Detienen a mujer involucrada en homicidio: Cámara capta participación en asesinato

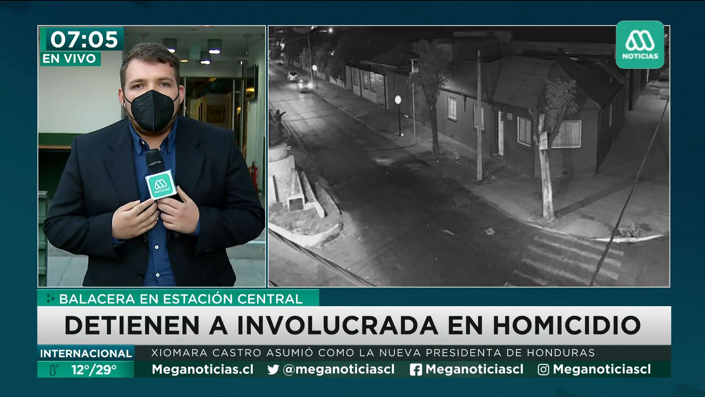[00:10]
Este hombre de 40 años que fue abatido por un grupo de sujetos, se le estaba descendiendo de este bus interurbano acompañado de sus hijos de 13 y 14 años. Estas personas disparan en reiteradas ocasiones generándole heridas de gravedad a esta persona que finalmente termina falleciendo.
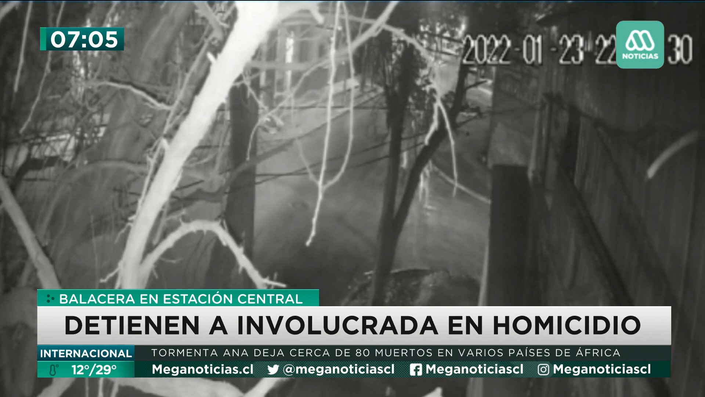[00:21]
Además de un segundo sujeto que se trataría de una persona en situaciones de calle, posteriormente después de realizarse la investigación por parte del OS9 de carabineros que finalmente está comenzando a dar frutos.
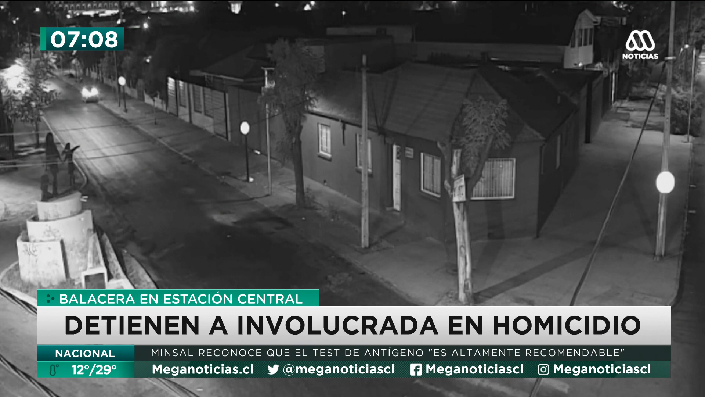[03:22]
Se va a continuar realizando la investigación por parte de carabineros para poder lograr la detención de las otras dos personas involucradas en esta balacera. Ya habría caído la conductora de este vehículo, esta mujer de 37 años, y se va a seguir realizando la investigación. Vamos a cambiar de tema. Gracias.